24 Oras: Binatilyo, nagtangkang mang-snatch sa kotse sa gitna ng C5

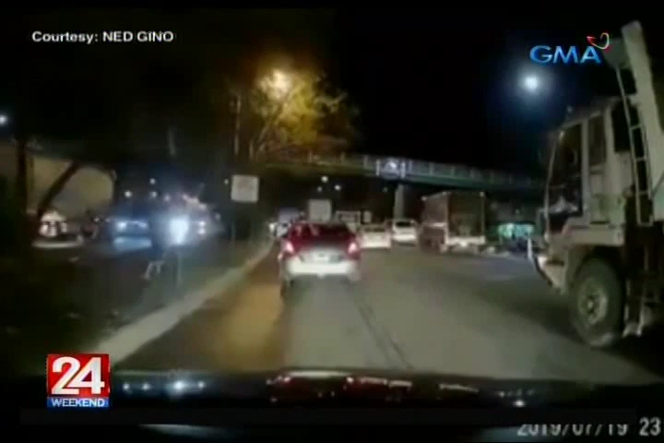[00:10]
Maya-maya, kinabol. At sinabayan niya ng takbo ang umaandan na kotse. At tila pilit na may kinukuha siya mula sa sasakyan.
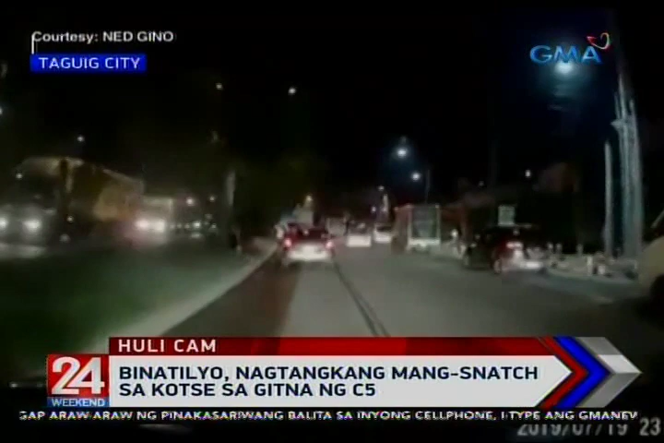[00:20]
Hindi matukoy ng uploader kung may nakuha ang binatilyo na ayon sa uploader ay may dalaw pang lalaking kasabwat.